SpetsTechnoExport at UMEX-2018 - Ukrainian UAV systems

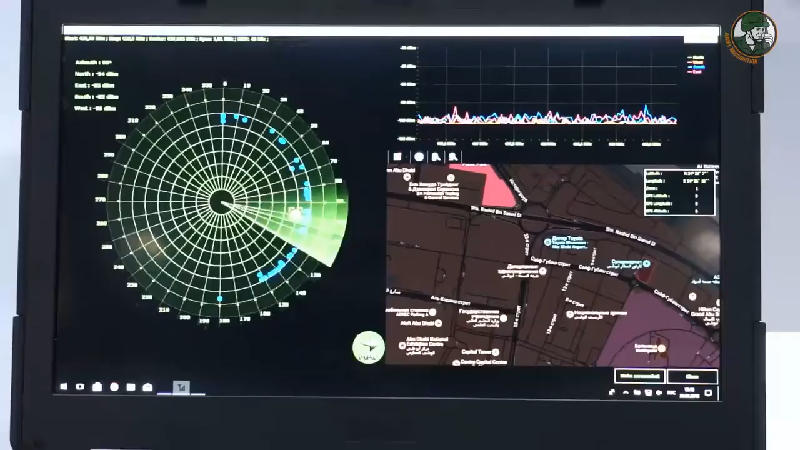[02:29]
It's a passive counter UAV system which can detect UAVs up to 10 kilometer range and it can jam the UAVs